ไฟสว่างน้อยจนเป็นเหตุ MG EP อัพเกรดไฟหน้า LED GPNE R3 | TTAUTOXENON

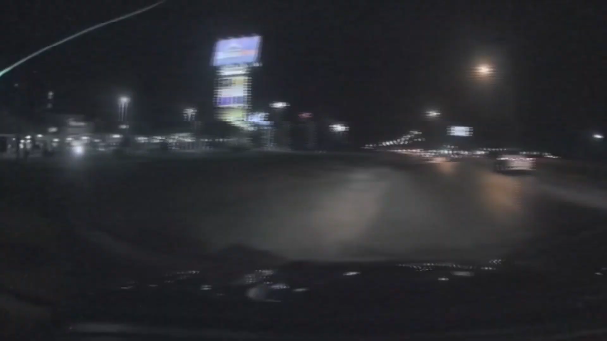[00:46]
ขับเพลินนึกว่าเข้าตรงป้ายนู้นป้ายนี้มันมืดอ่ะมอง